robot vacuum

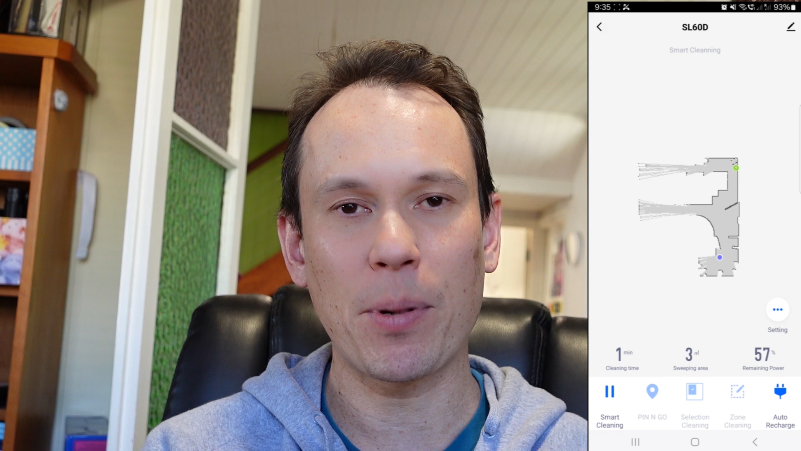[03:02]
that map is then segmented automatically into varying areas, often these correspond to rooms but not always and then if you do
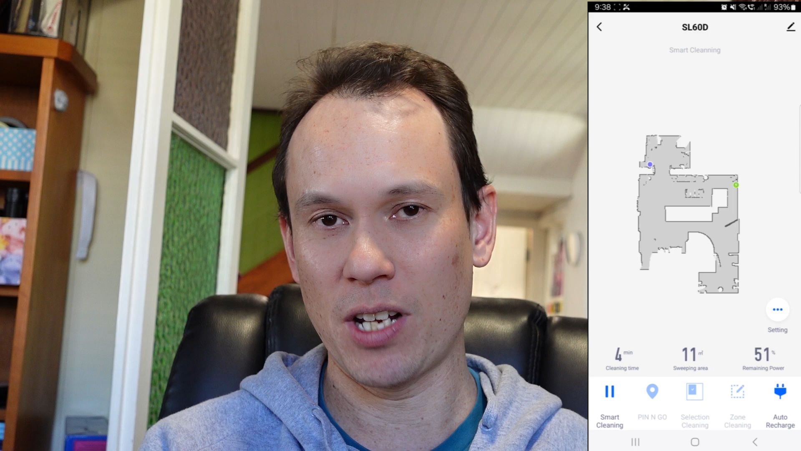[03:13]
nothing else it will commence its cleaning cycle where it cleans each of these rooms or areas one by one. Its cleaning process appears to be one of skirting the outer boundaries of each of the areas presumably to get dust off the walls and then it does a lawnmower type pattern where it goes back and forth and tries to cover the area.